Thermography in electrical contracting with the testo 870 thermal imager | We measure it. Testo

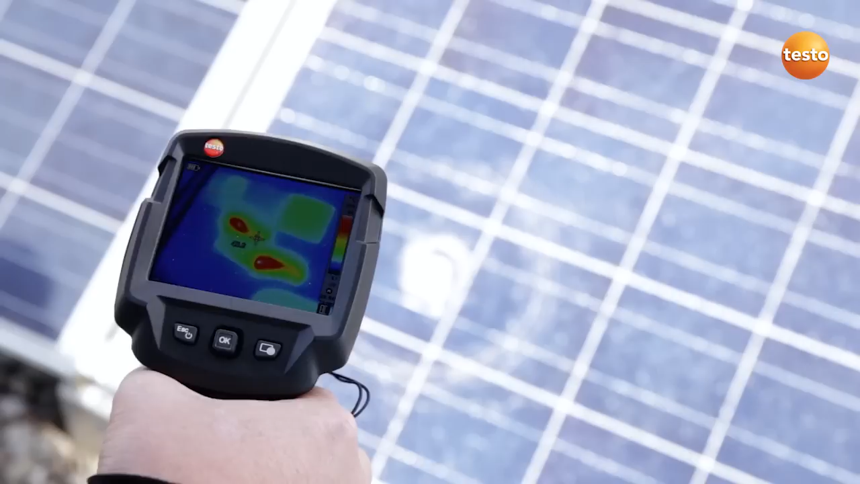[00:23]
Here we can see a faulty module damaged by a stone. The stone damage isn't the problem with this module.
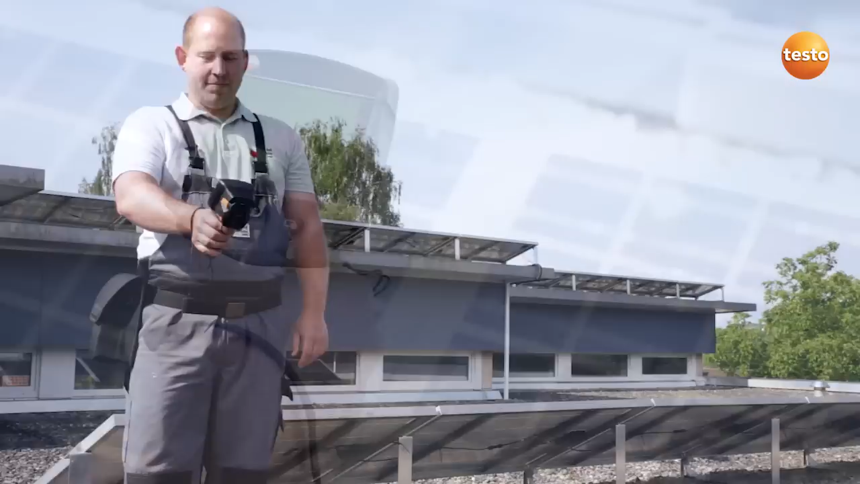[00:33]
Here we can see a defective cell, a so-called hotspot. The other cells have a temperature of 25 degrees Celsius. This one shows 75 degrees Celsius. In this case we are going to replace the whole module.
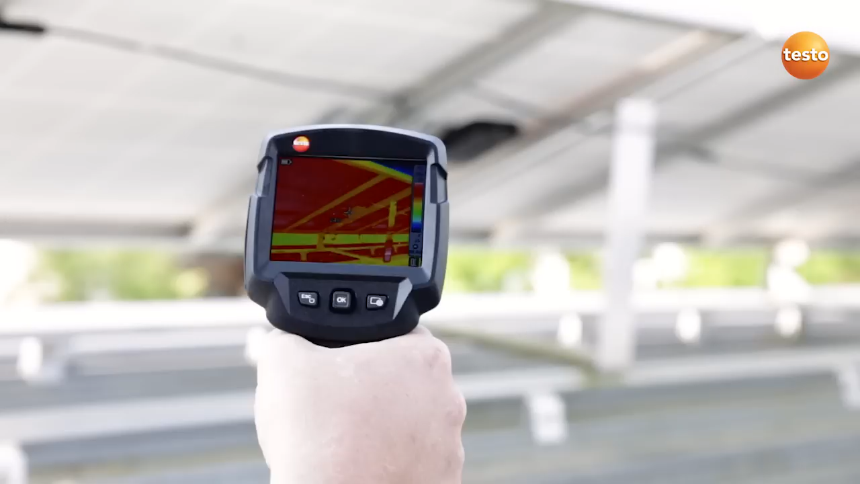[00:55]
Here I am checking the module's connection socket. I can see in the image that everything is fine.
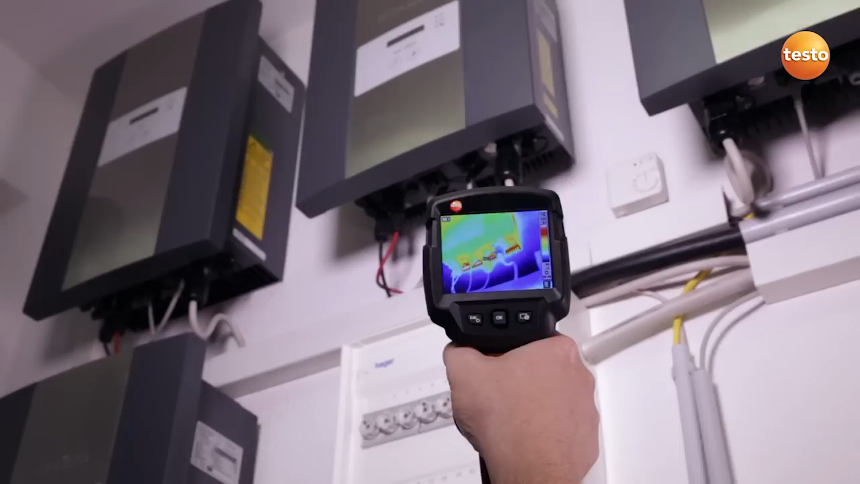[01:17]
Here I am testing the temperature of the power inverter and the connection cables. I can see in the image that everything is fine.
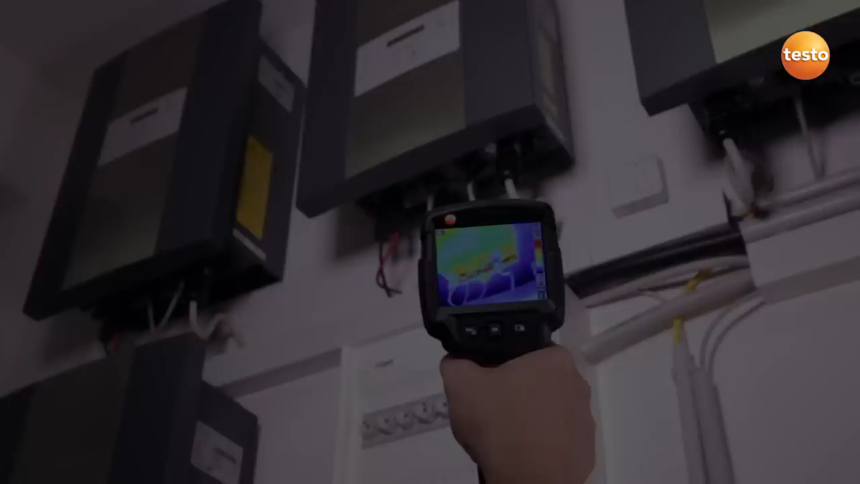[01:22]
Here I am checking the sub-distributors. One of the power inverter's fuses is showing a temperature of over 60 degrees Celsius and needs to be watched.
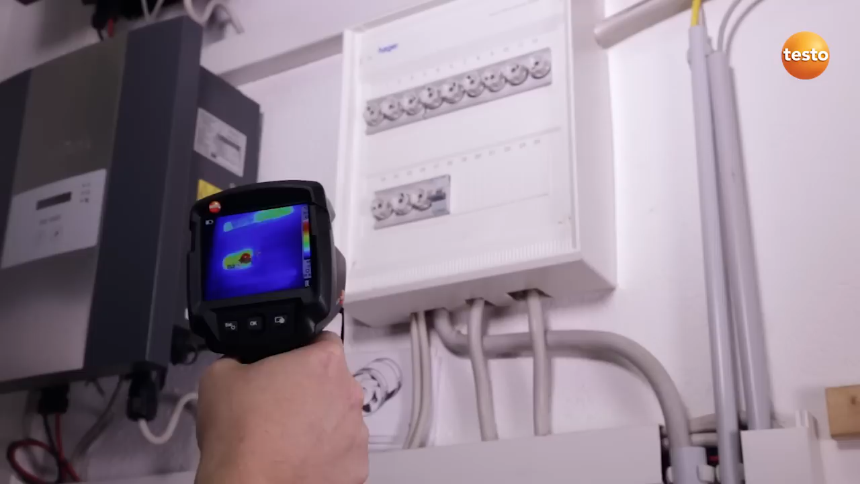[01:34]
I am now going upstairs to check the photovoltaic system's meter cabinet.
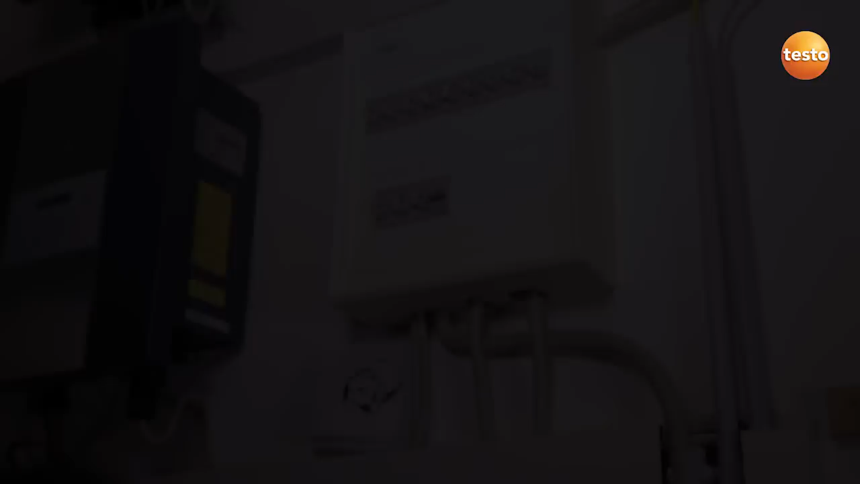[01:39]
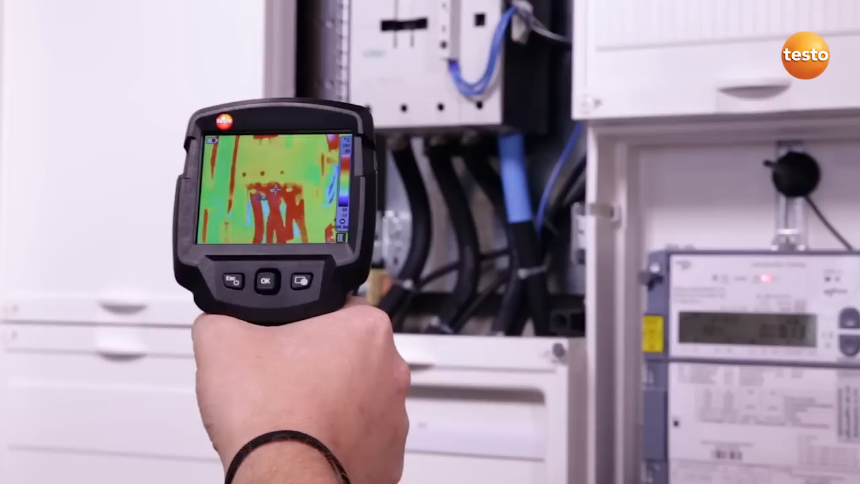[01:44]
Here I am testing the connections to a contactor. They show 33 degrees Celsius, which is okay.
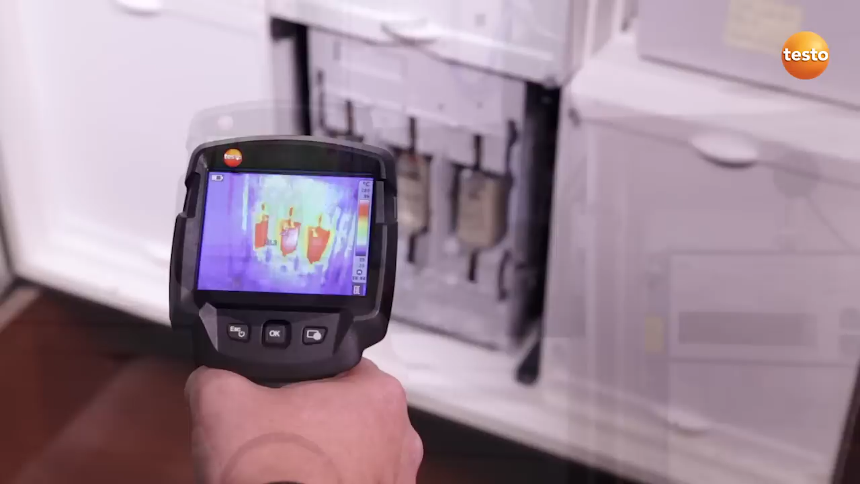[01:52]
The temperature of the main breakers is 35 degrees Celsius. Here too, everything is in order.
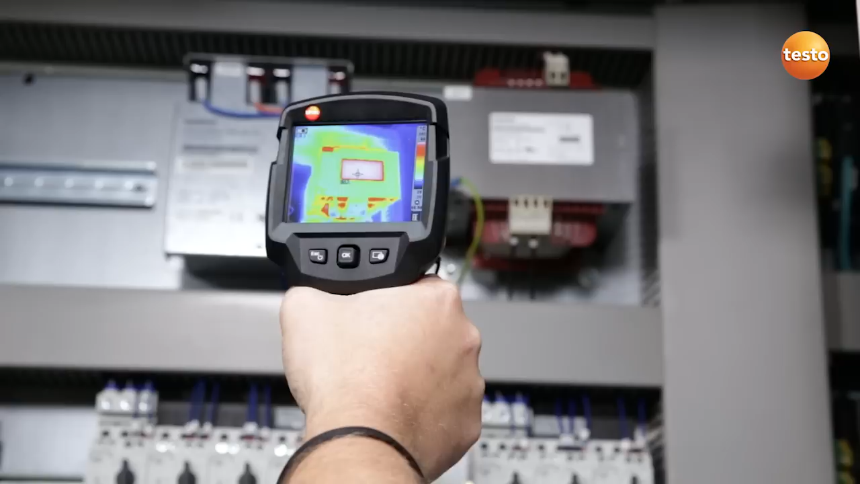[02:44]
The last time we measured it had the same temperature, so from that point of view everything is fine. Here I am checking a contactor. This has a temperature of 53 degrees Celsius.
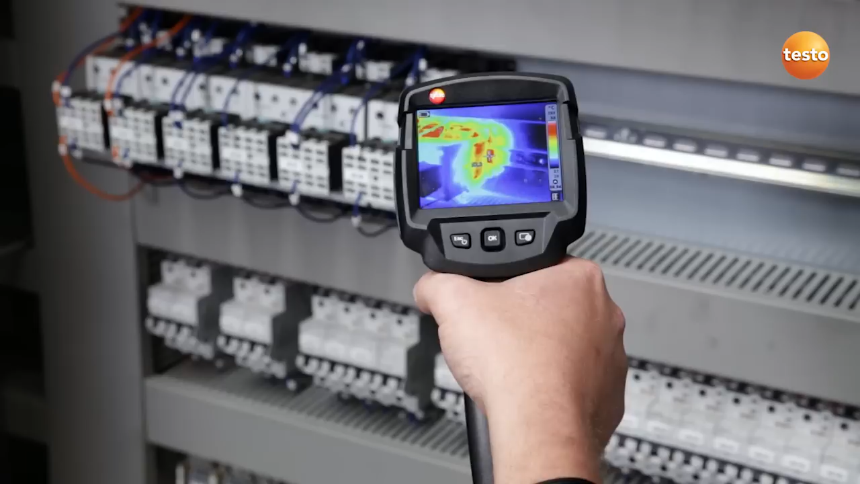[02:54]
That's okay, as it's a uniphase connection, which causes the higher temperature.
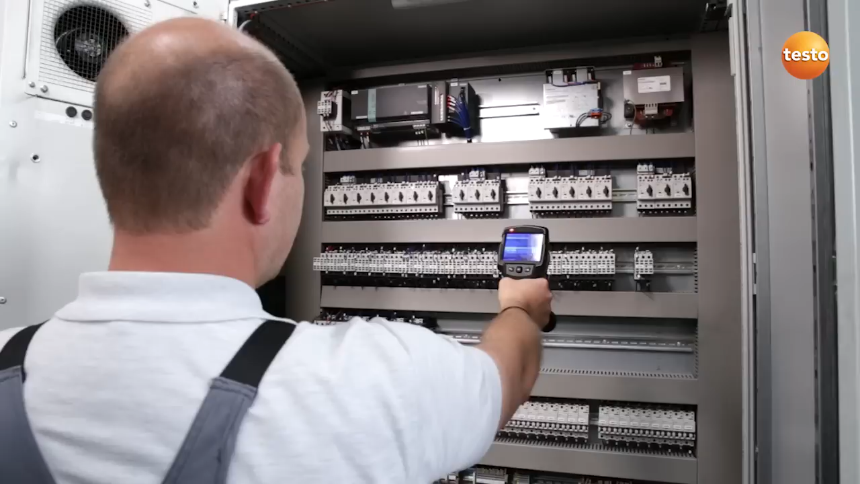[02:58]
The motor contactor switch has a temperature of 56 degrees Celsius on the exit side, so we need to keep an eye on that.
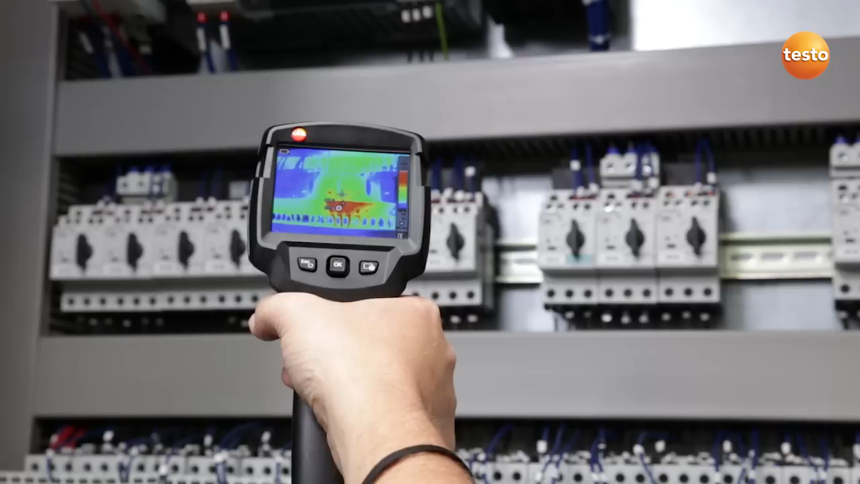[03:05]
This contactor has a temperature of 60 degrees Celsius.
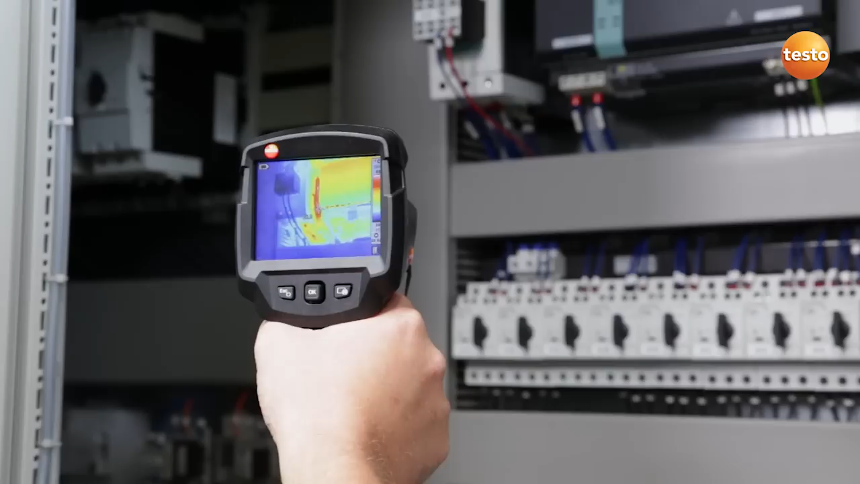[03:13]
In this case, we recommend displacing the contactor so that it cools better.